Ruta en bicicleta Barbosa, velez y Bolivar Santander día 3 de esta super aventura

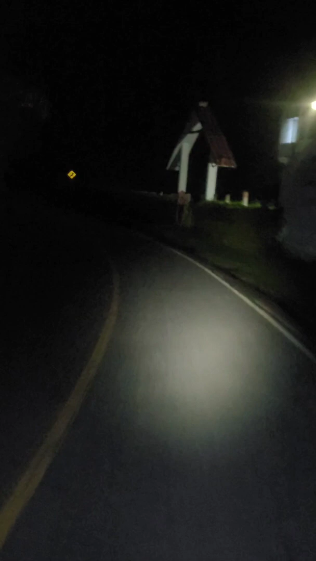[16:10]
Ay, qué alegría, Dios Padre. Ay, ya vi la iglesia, Dios mío. Ya vi el cachito. Ya vi el cachito de Bolívar. Ya lo vi. Ya lo vi, ya lo vi. Afortunadamente traigo muy buenas luces.